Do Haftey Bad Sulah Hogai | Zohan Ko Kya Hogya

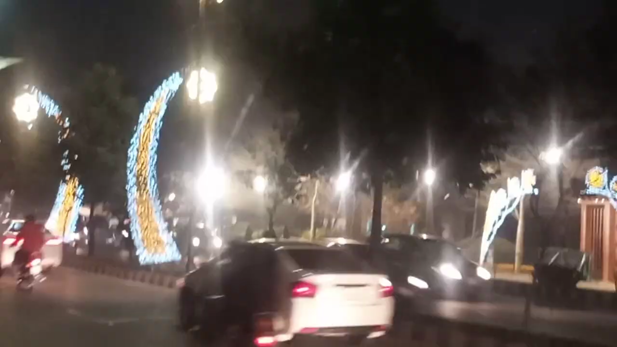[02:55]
अच्छा जी, यहाँ पे स्पीडो पे मैं बैठ चुकी थी और यहाँ पे गुलबर्ग वाली साइड में ना इतनी ज़्यादा लाइटिंग की हुई है जिसकी कोई इंतहा नहीं.
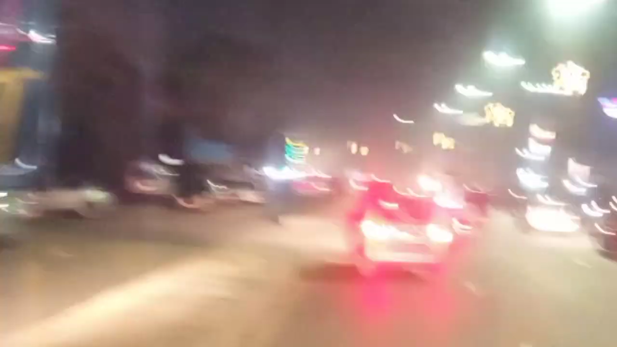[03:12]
लेकिन ये जो गुलबर्ग वाली साइड है, 1, 2, 3 गुलबर्ग जो भी है सारा, इतना इतनी लाइटिंग, इतना प्यारा लगता है.